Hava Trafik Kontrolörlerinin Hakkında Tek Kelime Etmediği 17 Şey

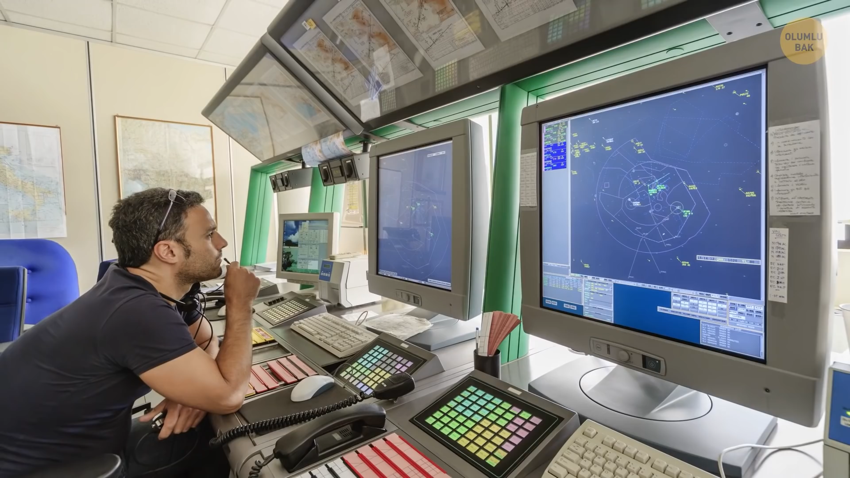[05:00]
Tamam işlerini yaparken bir sürü makine ve otomatik sistem kullanıyorlar ve radarlar yolcuları A noktasından B noktasına götürmeye yardım ediyor.
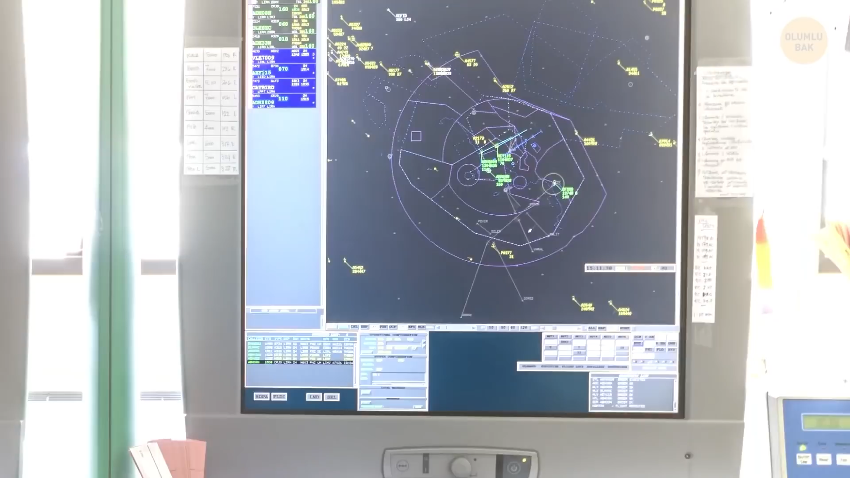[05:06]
Ama tüm bu ekipmanlar kusurlu çalışıp çalışmadıklarından emin olacak uzmanlar olmadan yeterli olmazdı.